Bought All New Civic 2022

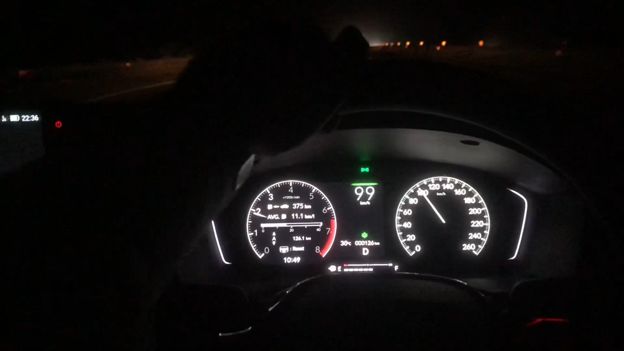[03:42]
इस गाड़ी बहुत स्मूथ है एक्चुअली, लाइक इसकी ड्राइव जो है ना वो बहुत ज़्यादा कंफर्टेबल है और सो फार इसकी जो एवरेज है वो भी बहुत अच्छी है. और मतलब जो चीज़ होती है वो कंफर्ट लेवल होता है.
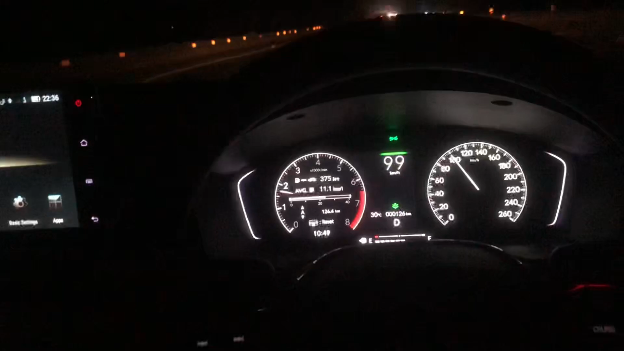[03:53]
इसकी ड्राइव जो है वो काफ़ी मतलब बहुत ज़्यादा कंफर्टेबल है और मतलब बहुत अच्छी है.